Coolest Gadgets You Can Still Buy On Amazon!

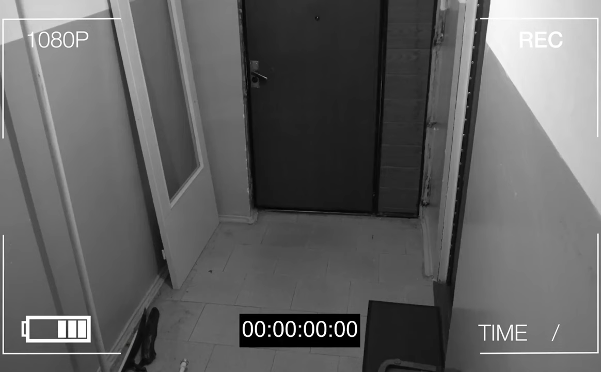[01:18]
eliminates blind spots in your field of view detects packages and people and sends instant notifications to your mobile device